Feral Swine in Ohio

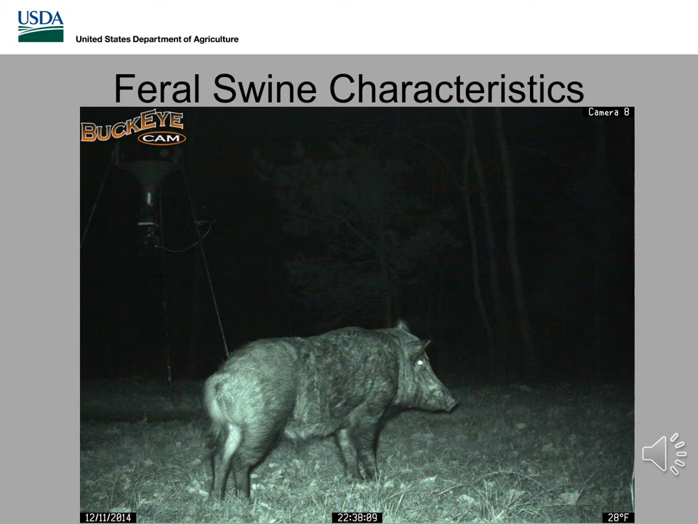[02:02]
We have found in the past, though, several types of pigs, whether they're kind of reddish color or even stripe, striped pigs. And then we deal with domestic escapes, which, you know, can vary from all sorts of different types of styles, colors, body sizes. But in general, this is the type of pig we'll be dealing with.
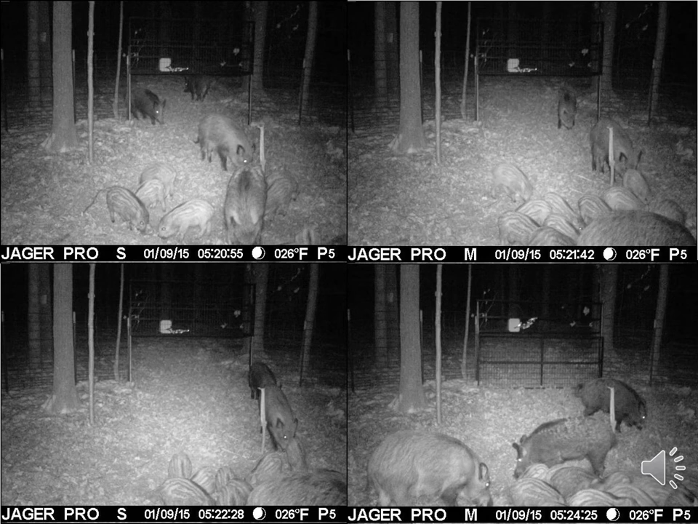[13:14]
The first photo in the top left hand corner shows that pigs are starting to enter the trap but there are still a few on the outside. The next photo in the top right shows that majority of the pigs are in the trap but still one is right at the gate threshold. The bottom left photo shows that finally all pigs are within the trap and we can then send the command to trigger the gate. Once the gate is dropped, even within two minutes the pigs are already back to feeding. Like we mentioned previously, this has been the most effective method for removing feral swine for Ohio program.